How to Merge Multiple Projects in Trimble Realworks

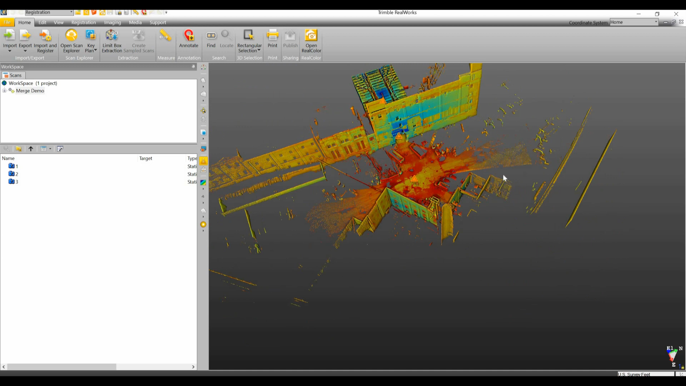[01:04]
So essentially what we're going to do here is we're going to take the two data sets and the two scanners and merge those together into one. Now this data set here has obviously been cut down in order to speed up processing time. All right so up here in the corner we can see here we have workspace and it shows that we only have one project open. So what we're going to have to do is we're going to have to bring in our second project that we want to merge together.
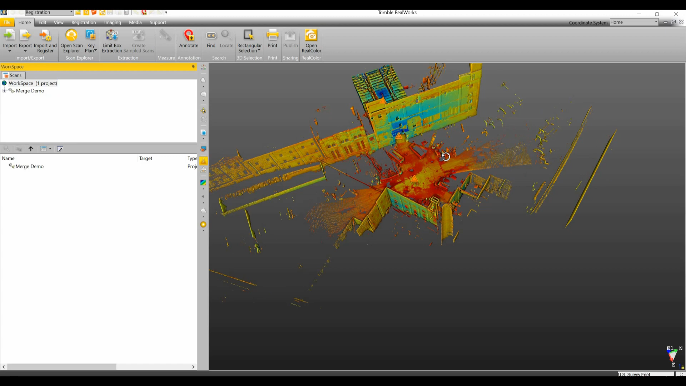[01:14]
So to do that we're just going to go to import, go to open and we're going to open up our second project.
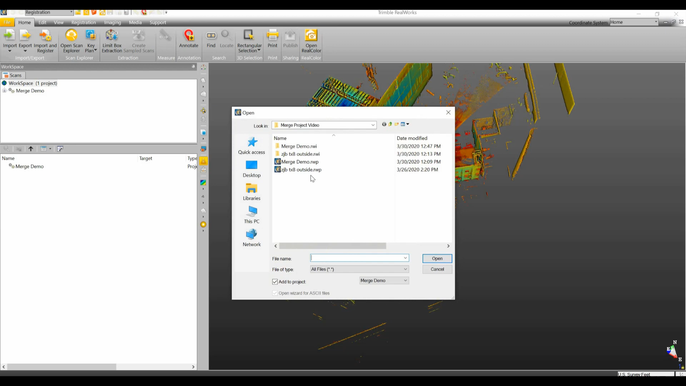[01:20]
Just click on it and we'll click the open button.
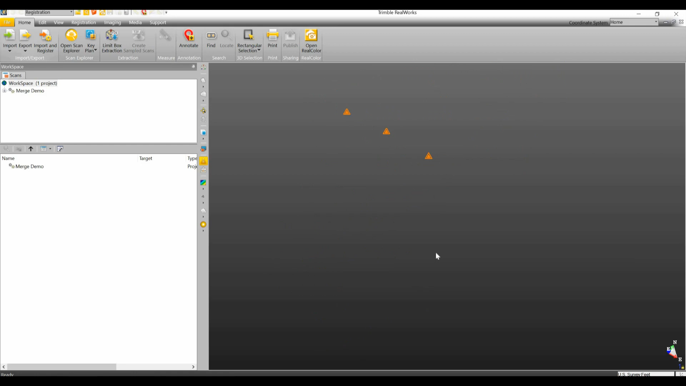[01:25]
Now when I do that you'll see up here the workspace now shows that there's two projects.
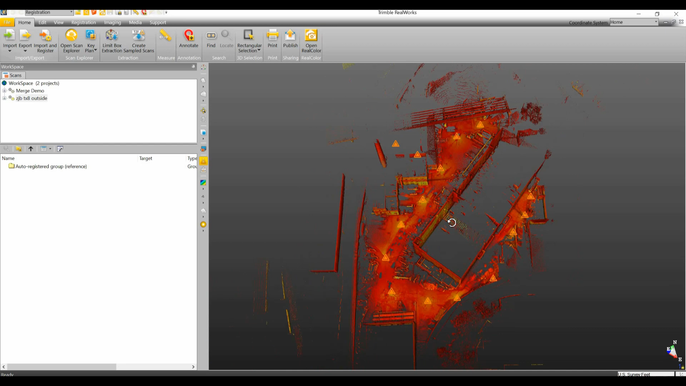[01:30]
Now if we look at our point cloud we're not seeing the first project. It's not being listed there. Easy way around that is we're just going to right click on the original project and we're going to say display cloud. Now when I hit display cloud you can see that the second point cloud is way over here and this this point cloud is obviously not in the right orientation. So in order to merge these two together and in order to register these two together we're going to have to go to click on our workspace and we can see our two projects here listed. So we're going to click on one, hold down the control key, click on the other.
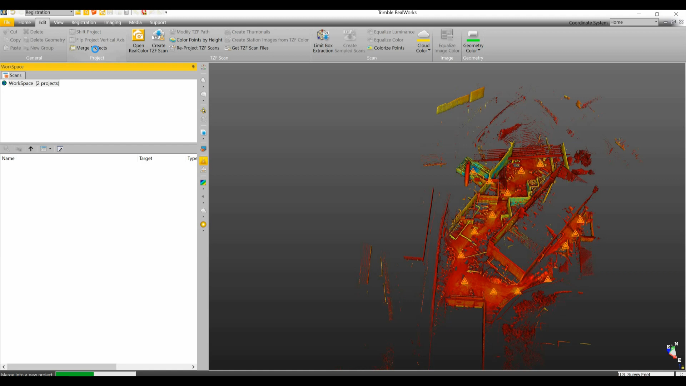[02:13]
You may get you can also window these two and we're going to go under the edit and we're going to go to merge projects. Now when I merge these two projects together you'll see up here where it's going to show our workspace is going to change from two projects down to one.
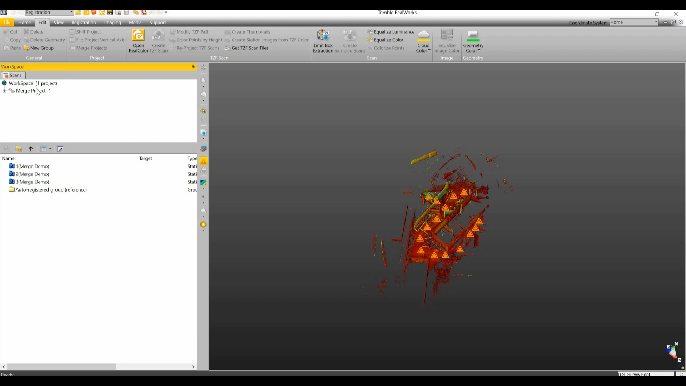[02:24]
And these are all of our clouds now. They've all been brought together into one project. Now they still need to be registered. Now in another video here in the future I plan on going over the different registration methods within the real work software.
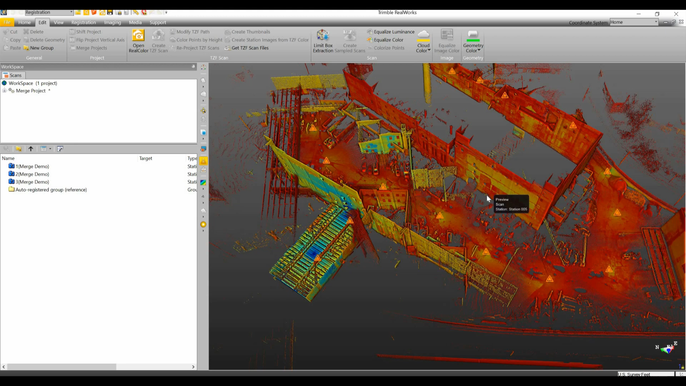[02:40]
But just to give you a little bit of a crash course in this we are actually going to do a cloud-based registration. And a cloud-based registration allows you to register two clouds together. Now there's a group down here for the for the TX8 data set. There is no group here for the X7 data set. So what I'm actually going to do is I'm going to create a new group and I'm going to take these data sets and put them into that folder.
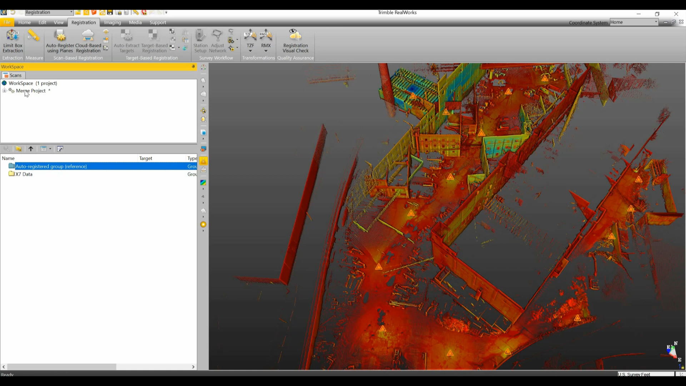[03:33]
So I would have to have done this three times versus now I only have to do it once considering the X7 data has already been registered. Now in order to register these two groups together I need to click on my project up here in the workspace and I'm going to go to cloud-based registration.
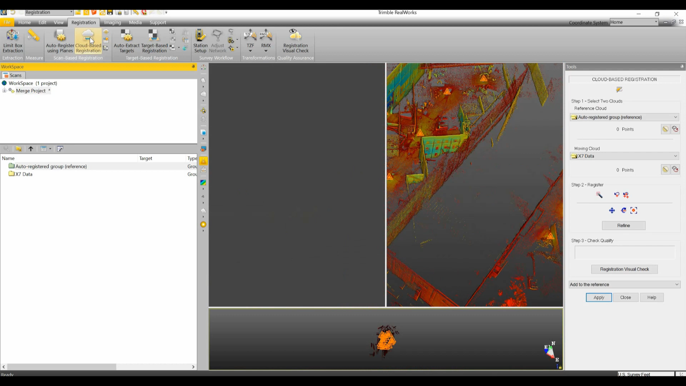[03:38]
Now you'll notice in our cloud-based registration we have it says here to select two clouds our reference cloud and our moving cloud.
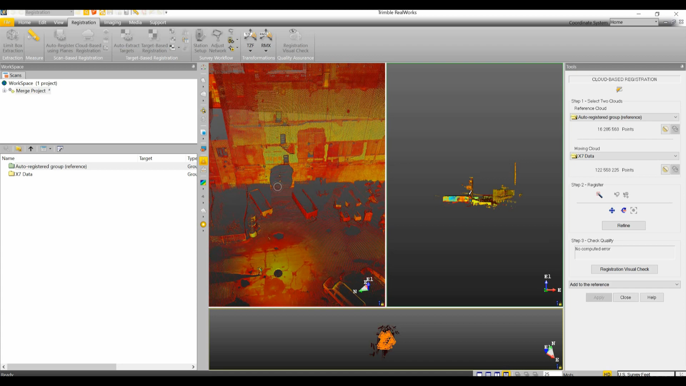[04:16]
Now you do not have to get real technical
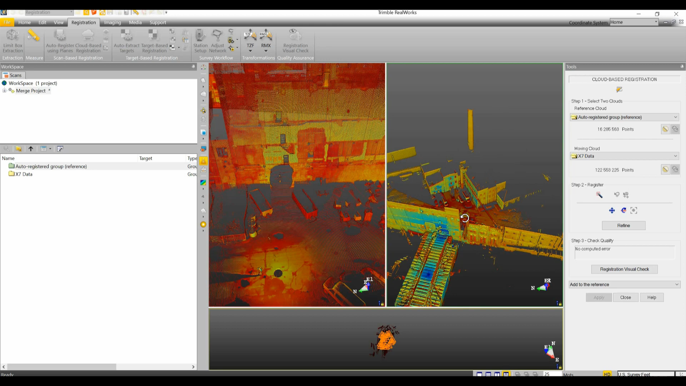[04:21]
about this or really fine detail about this you just need to make sure that you're choosing somewhere close to the same position. It doesn't have does not have to be exact. So try to find something that has some features on it.
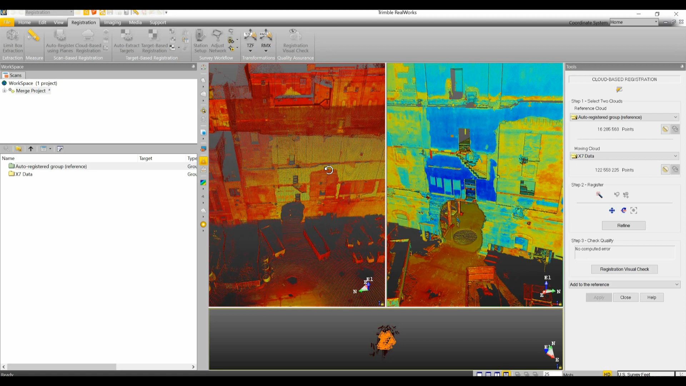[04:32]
So this particular data set there is this wall right here that has all these little steps on it and I'm going to click on the bottom step on each one of these walls
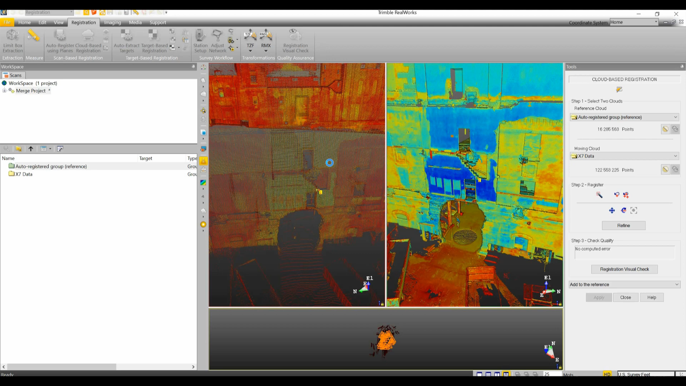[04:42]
and you'll see down here it says registration complete.
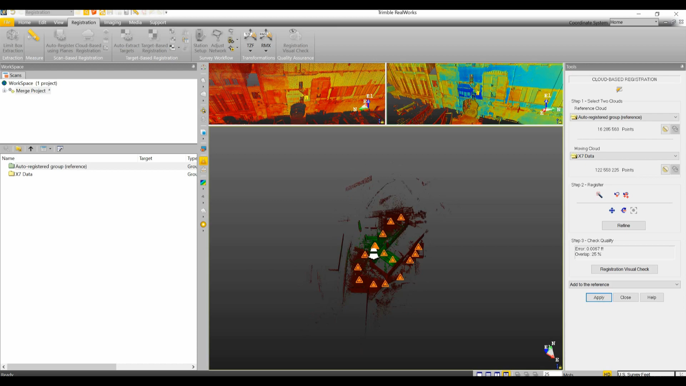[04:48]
Now if I come down here and take a look I can see that that makes sense and that tends to fit. Now where you want to look to verify that your registration worked properly is anywhere where the green meets the red and you actually have some density of both. and if you put your mouse over top for a particular area and you hit the N key on your keyboard it'll bring up a magnified view. So I look down the look down the floor the floor looks pretty flat
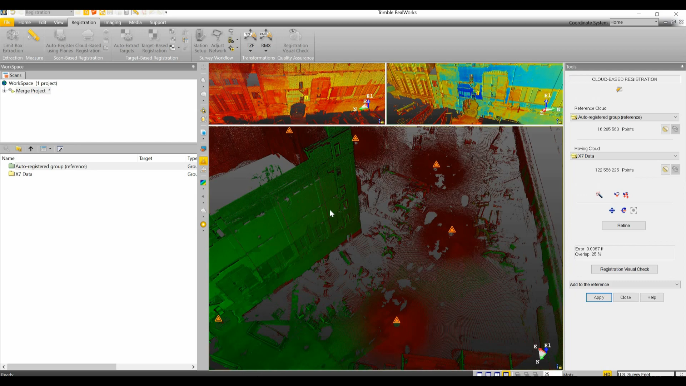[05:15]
and I'm also going to come to a hard edge of some sort where
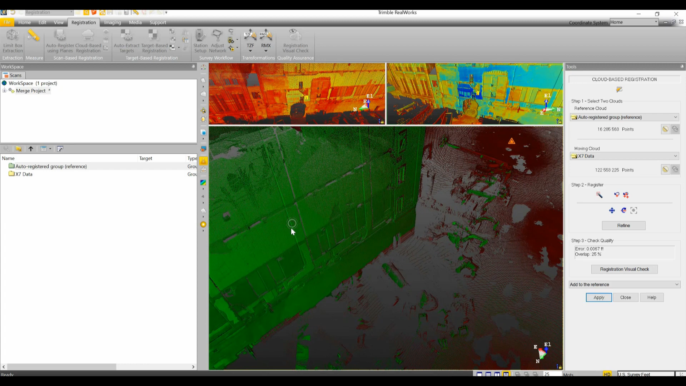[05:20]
the two may have met maybe like this corner right here on this wall. And that looks really good as well.
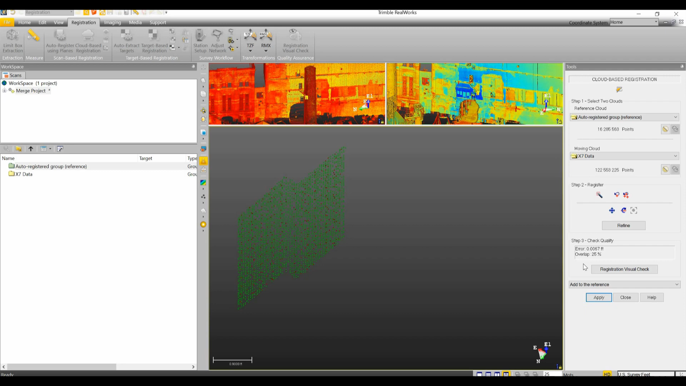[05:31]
So when I'm happy with my registration quality I can hit apply.